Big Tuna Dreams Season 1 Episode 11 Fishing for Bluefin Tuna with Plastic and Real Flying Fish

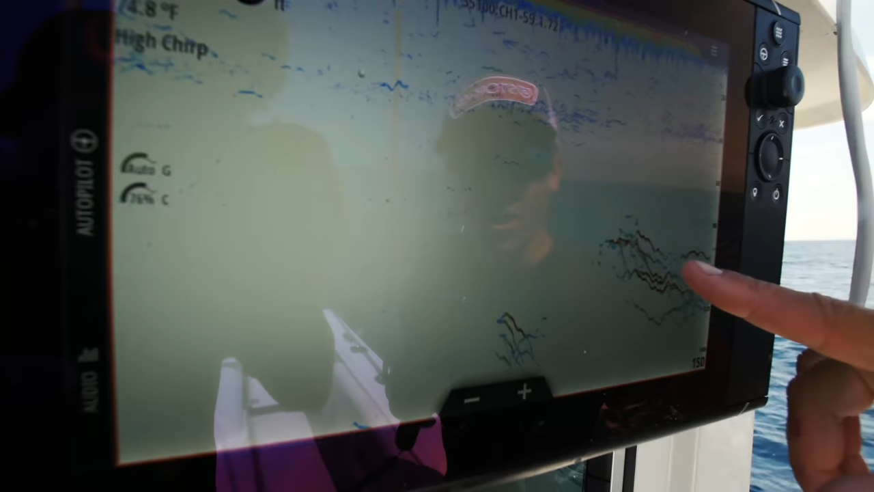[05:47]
All these arches, you see the ones with these little lines that look like squiggly little worms on the screen.
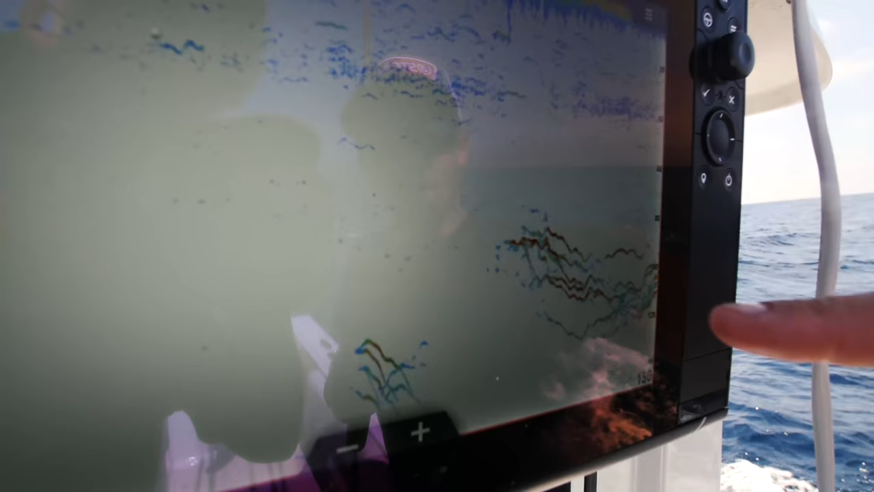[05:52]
Every single one of those is a giant bluefin tuna. Looks just like smallmouth bass.
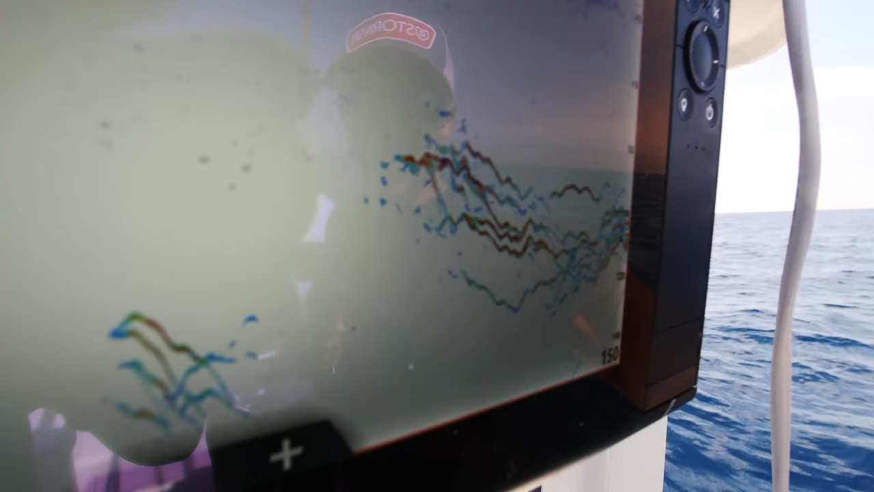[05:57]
Except a little more exciting, because they're a little bit bigger.
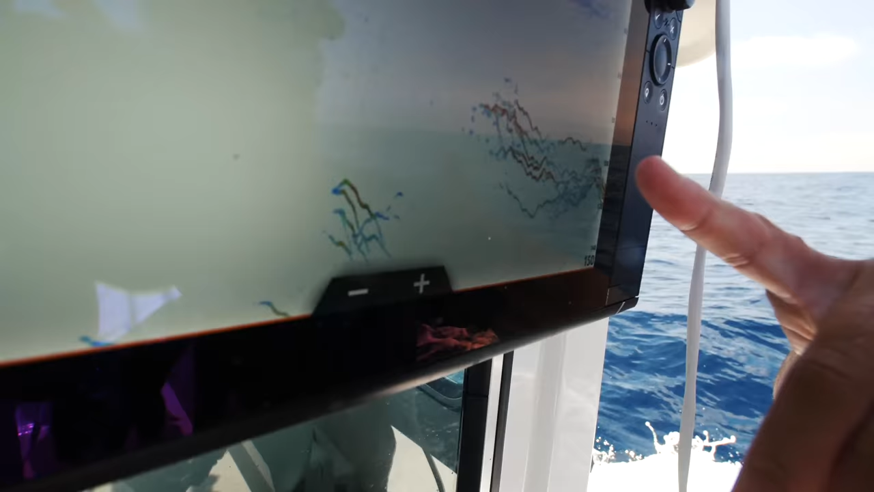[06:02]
So yeah, that's a good sign. So this is exactly what you want to see when you're idling through a new area. Check that out.
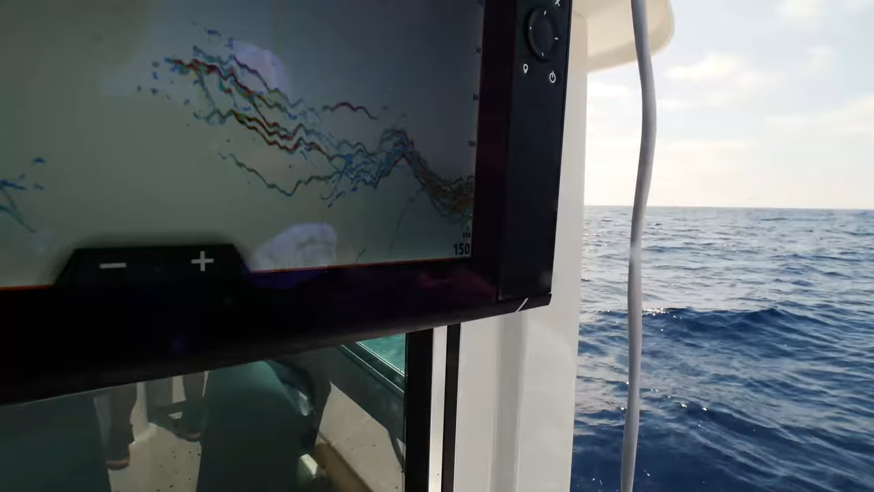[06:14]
Oh my goodness. Look at that, Ollie.